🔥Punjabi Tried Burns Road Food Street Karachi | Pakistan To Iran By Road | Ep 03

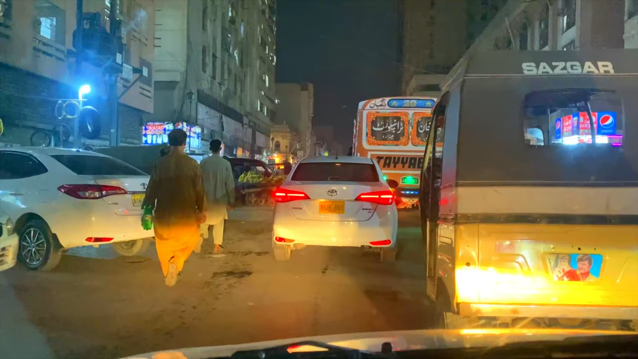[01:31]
भाई ट्रैफिक जैम में फंस गए हम, और अब देखिए कितनी देर लगती है।